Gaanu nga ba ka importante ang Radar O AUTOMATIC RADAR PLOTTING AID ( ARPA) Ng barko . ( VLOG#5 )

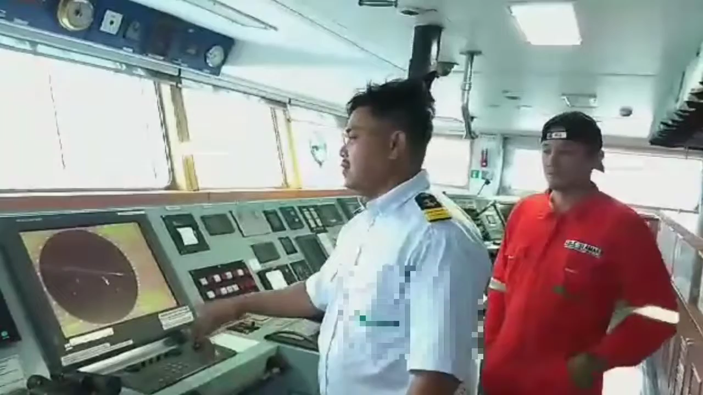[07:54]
traffic density area, sa pagnavigasyon, mga merchant ships, and other obstruction. So, makita to ng radar. So, hindi rin natin pwede i-rely yung radar kasi yung radar na yan ay equipment po lamang. So, meron din tayong tinatawag na rapid lookout by use of binocular. So, ang equipment na to ay only
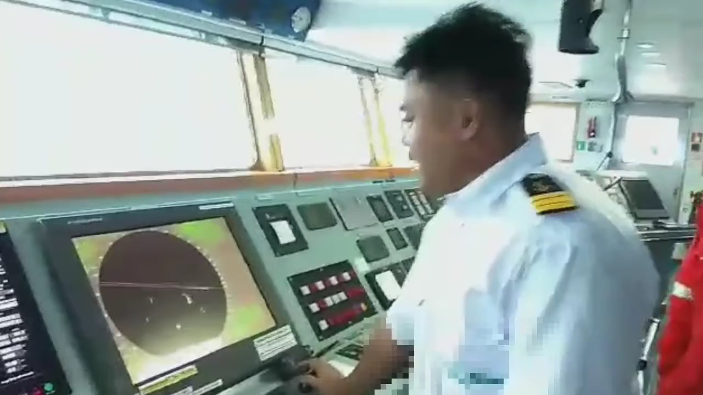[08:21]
Ang mga concept dito, yung mga radar concept nito ay parehas lang ng yung dalawang radar na yan. Kasi, kukuha ito ng
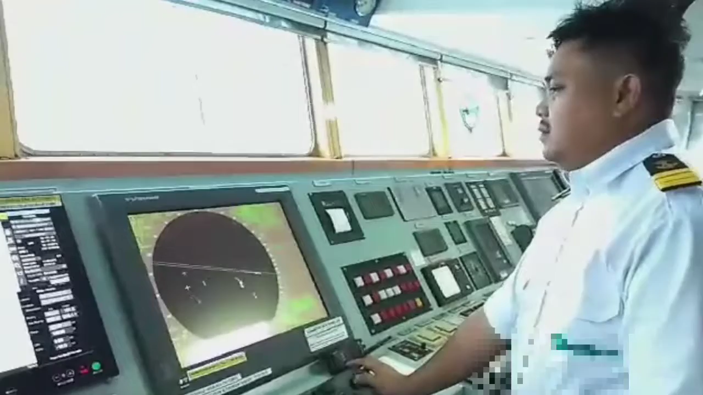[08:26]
ranges, targets, and information para sa mga
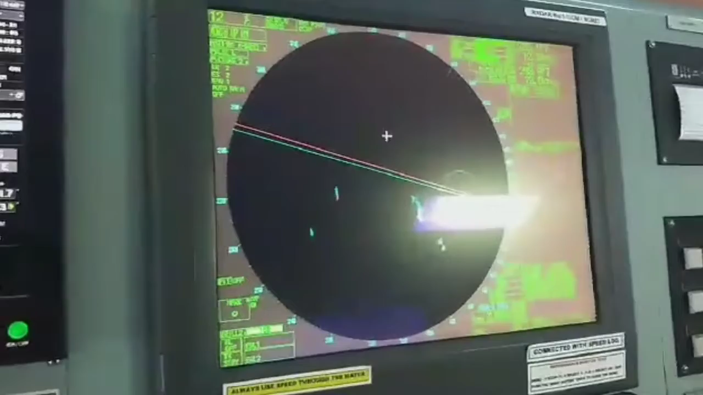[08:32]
kalaban or other obstruction or mga small craft and fishing boats.
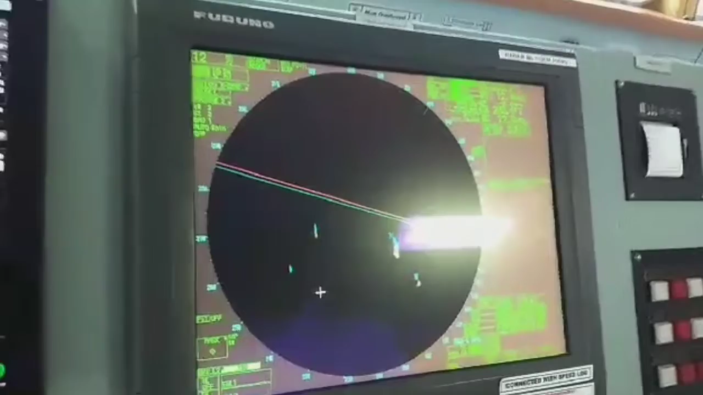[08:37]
Nakukuha din dito yung low clouds o may ulan, wala.
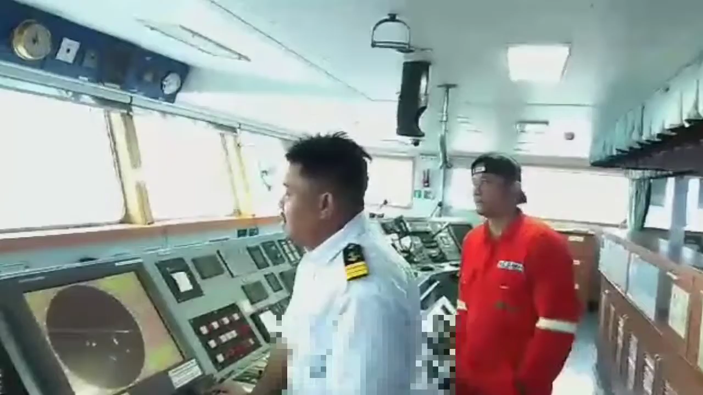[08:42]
So, pwede din tayo mag-base dito. Ang pinaka-concept nito is ranging and detecting.
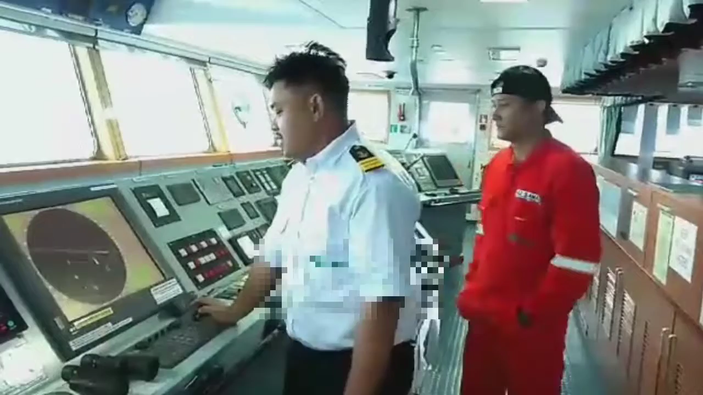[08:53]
So, ang radar na ito ay pinaka-importante talaga. So, kaya ito ang pinakamahalaga sa isa sa pinakamahalaga sa navigation equipment.
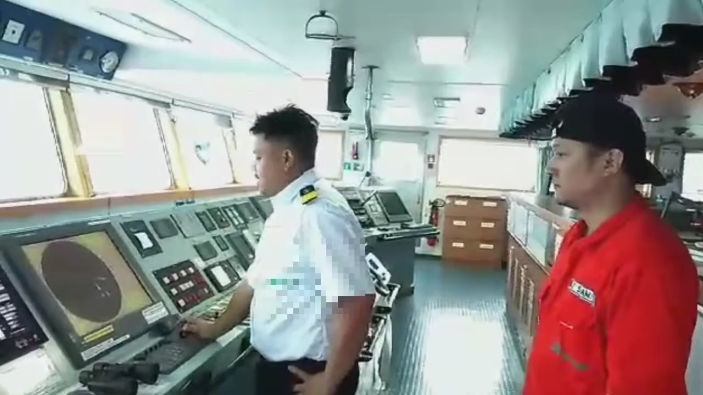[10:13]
kaibahan niya sa S-band radar. So, ang X-band radar ay mas kuwan siya, mas efficient siya sa mga small targets and short ranges. So, sa mga fishing boats dyan, sa mga small craft, dito sa X-band radar natin makukuha yan. So, iba rin.
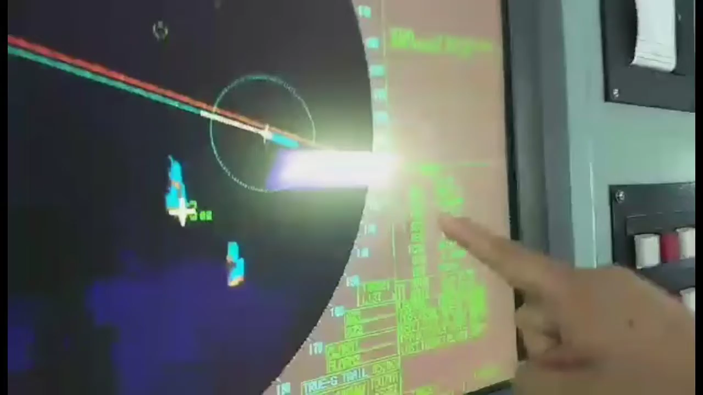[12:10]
bearing, ranges, course of ground, speed of ground, TCPA, CPA, VCR, VCT.
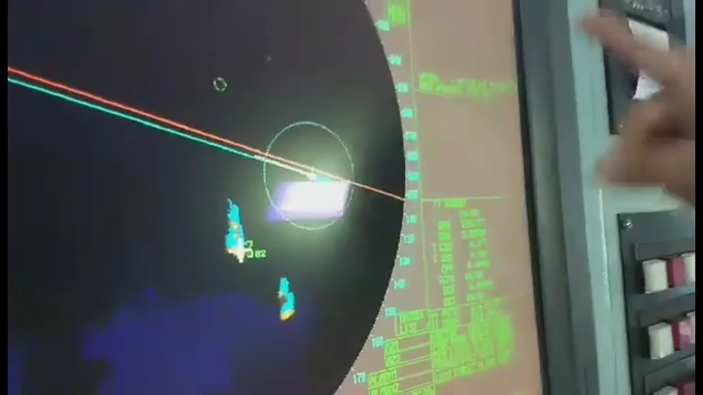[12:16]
Yan ang tinatawag na ARPA. Meron siyang mga information. Kasi sa dati, wala yan.